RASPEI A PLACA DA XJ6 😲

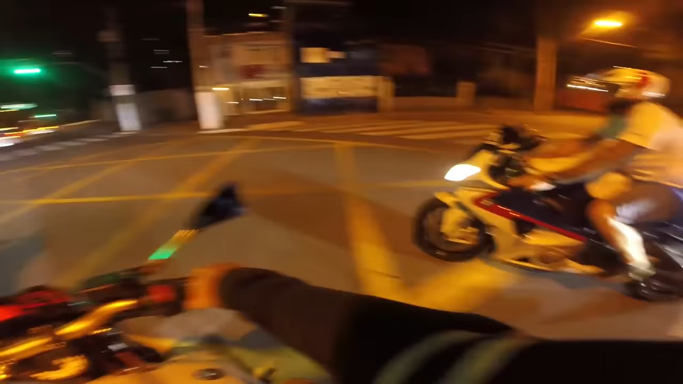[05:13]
velho. Retinha a moto, mano. Como que pode? Olha.
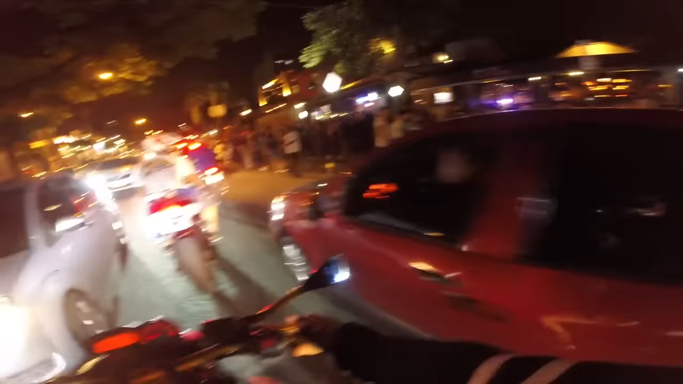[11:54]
Isso, mano, é muita gente, velho.